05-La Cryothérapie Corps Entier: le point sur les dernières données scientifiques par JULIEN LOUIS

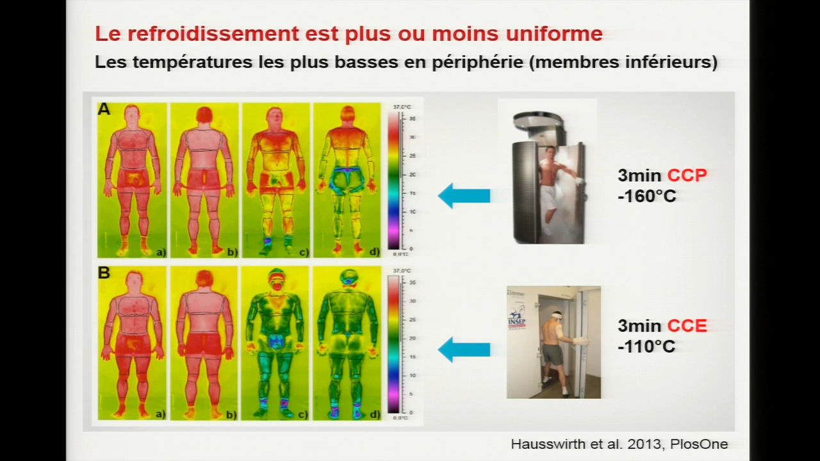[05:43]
La CCE, vous voyez, à moins 110, donc l'ensemble du corps est ouvert comparativement à la photo en haut. On est plutôt sur des couleurs un peu rouges, orangées. Donc une différence de refroidissement qui est notable par thermographie infrarouge. En moyenne, avec une exposition de 3 minutes à moins 110 en CCE, on arrive à refroidir d'à peu près 14 degrés la température cutanée.